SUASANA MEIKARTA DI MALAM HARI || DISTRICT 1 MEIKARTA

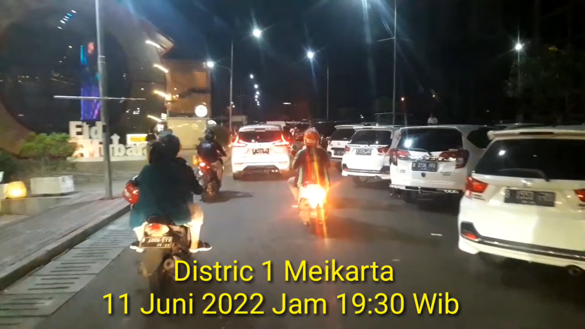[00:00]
Assalamualaikum warahmatullahi wabarakatuh. Hari ini saya lagi ada di Distrik 1 Meikarta. Jadi ini kita lagi keliling ya, request dari teman-teman kita yang ada di luar kota. Jadi pengen lihat situasi malam di Meikarta.